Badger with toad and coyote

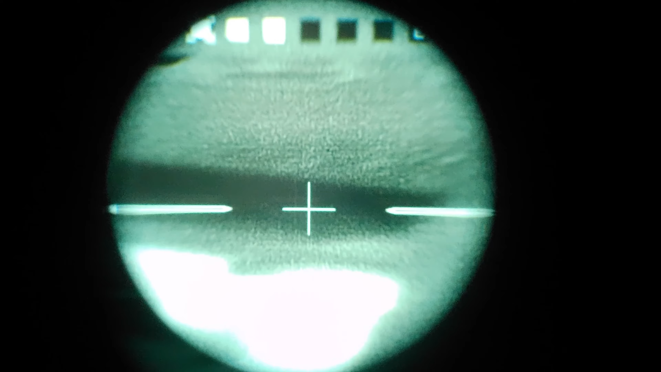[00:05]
I set up and I saw a badger come busting down the road. He kind of hung up behind the pickup for a minute.
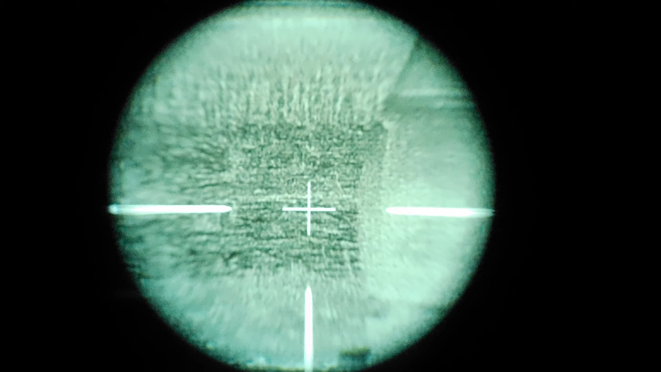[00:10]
I had to reposition. He was headed toward the collar, and I didn't know it till I got home and edited the video, but he dropped a toad. He had a great big fat toad in his mouth, and I saw it laying out there.
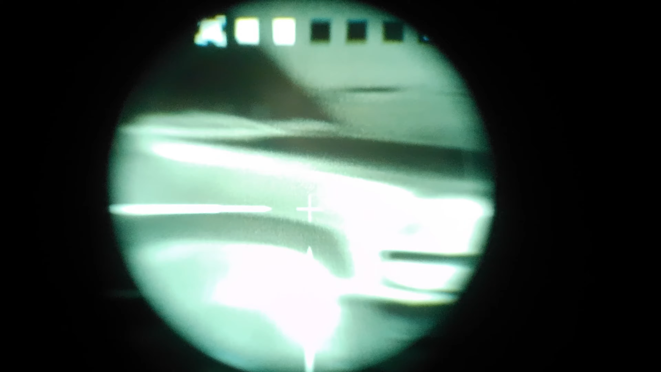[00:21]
I just didn't know he dropped it till I edited the video.